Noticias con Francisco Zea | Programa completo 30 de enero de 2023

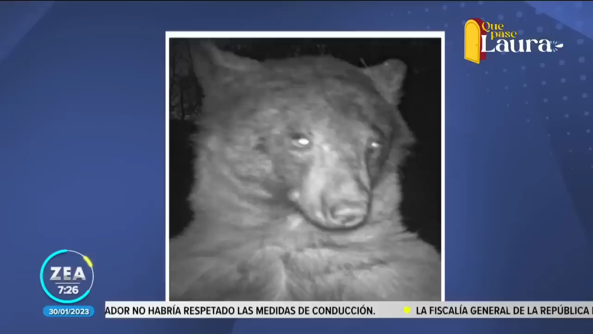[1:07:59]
Un oso ha estado haciendo pausas en su vida para posar frente a las cámaras de detección de movimiento y se ha tomado varias selfies. Una cámara registró que aproximadamente 400 de las 580 imágenes eran solo del animal. La mayoría de los otros animales que se encuentran en el departamento de espacios abiertos y del parque de Montana simplemente pasan caminando buscando comida y lugares de descanso pero este oso no lo hace.
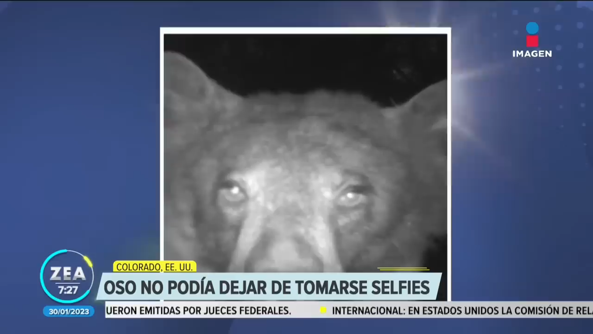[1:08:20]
Va por su selfie y ya después busca comida. ¿Qué tal? ¡Qué hermoso, Kike, tráeme uno de esos!